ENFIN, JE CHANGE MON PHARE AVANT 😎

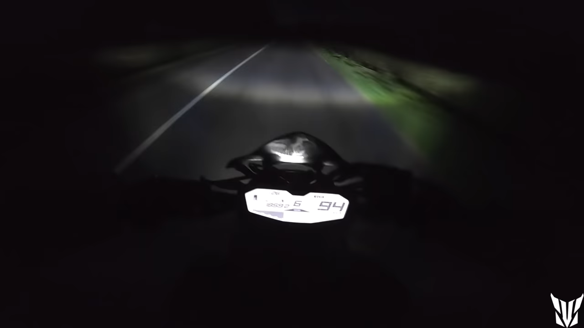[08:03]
Je viens de voir un truc trop bien. Sur mes nouveaux feux. Avant. Sur la MT-07. T'avais un seul phare. Soit tu pouvais éclairer devant. Comme vous voyez là. Soit tu passais en plein phare. Et t'éclairais plus devant. Et là. En fait. C'est vraiment un feu qui vient se rajouter. Et du coup. En fait. Je peux quand même voir. La même vision que ce que j'ai devant. Plus. Les pleins phares. Alors que avant. Je voyais vraiment. Bah. Soit la vision de devant. Soit la vision de plein phare. Donc. C'était un peu relou. La violence.
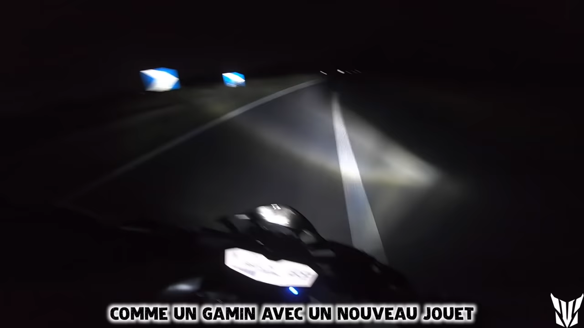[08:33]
Des pleins phares. Oh. J'adore. mon nouvelle optique. Oh. Les pleins phares. C'est des pleins phares quoi.